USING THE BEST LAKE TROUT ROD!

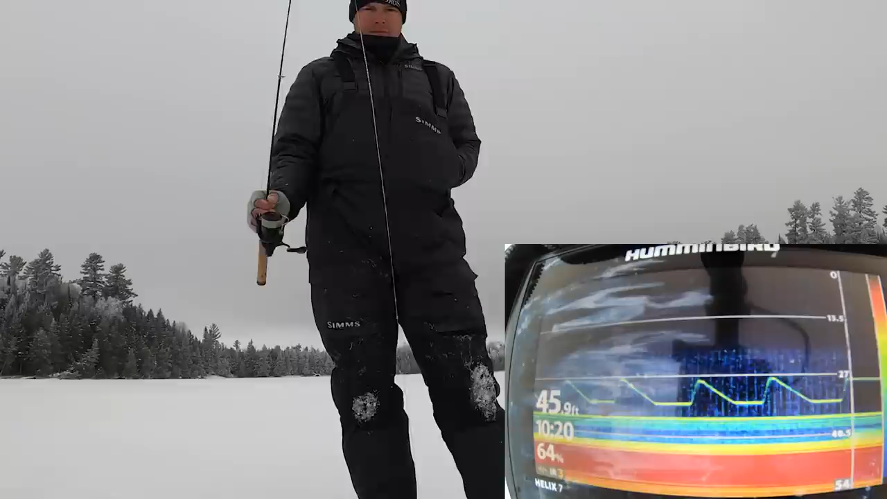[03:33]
On screen: depth 45.9 ft
Here we go That one again guys came from the deep side You can see how that mark came up through the false bottom And right to the jig actually that looks like a good one Well i've seen the hook set in it Yeah it kind of just Didn't yeah the rod didn't really move much No
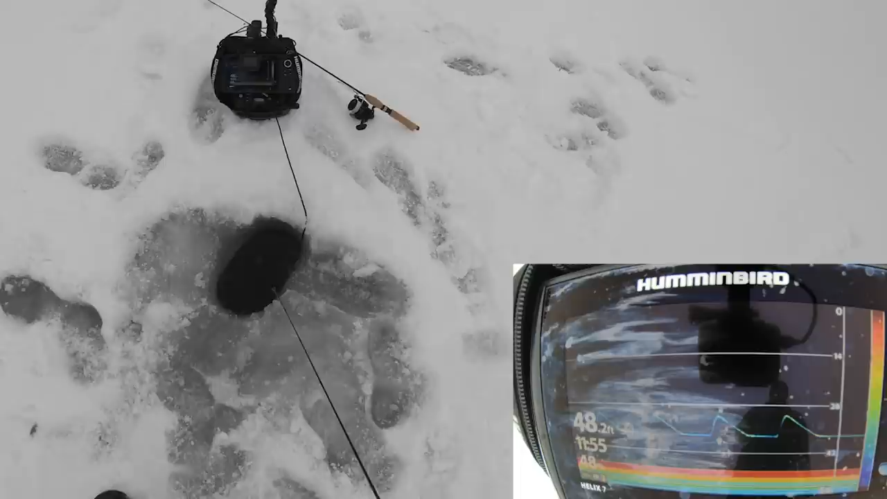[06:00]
Here we go Got oh come on Oh he's coming back Come on where'd you go Missed him oh he's right there got him hit on the fall Hit it on the frickin fall
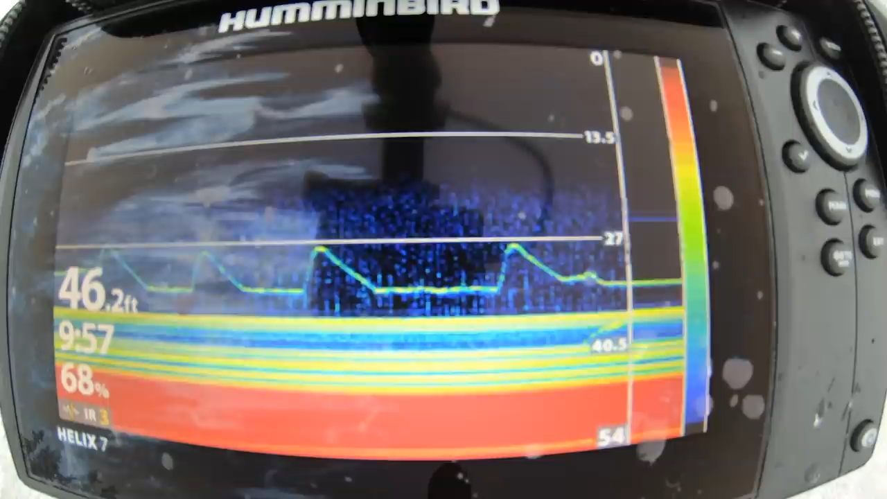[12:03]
On screen: depth 46.2 ft
that fish you actually saw come from The very, very bottom, the red Down in here Okay, that fish came up from here And it came all the way through all that green stuff So what that's telling me is When this cone is shooting down That green on the top is a false bottom You know, it's saying it's really that shallow But what's happening is the 15 degree angle Is actually hitting rocks that are like under my feet And the deep side is more where my graph is on that side So it reads what would be bottom But it's really not And the transducer is kind of confused Because the steep here is so sharp That your one side of your transducer is hitting here And the other side of your 15 degree angle is hitting down here